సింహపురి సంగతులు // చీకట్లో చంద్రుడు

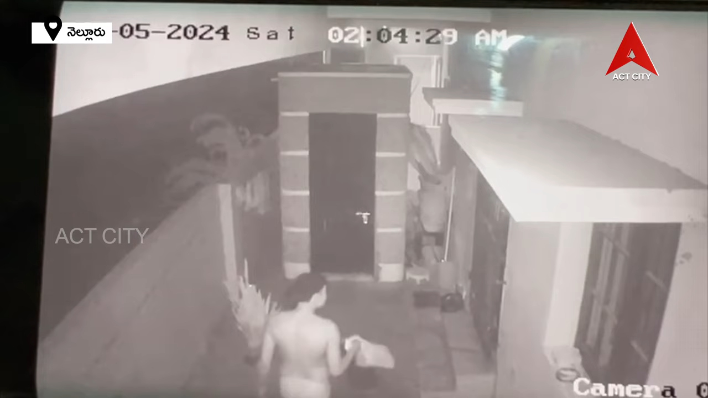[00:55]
ఇంట్లోకి వెళ్లేందుకు శతవిధాలా ప్రయత్నించారు. అయితే ఎక్కడ అవకాశం లేకపోవడంతో వెనుదిరిగారు. ఈ దృశ్యాలన్నీ సీసీ కెమెరాల్లో రికార్డయ్యాయి.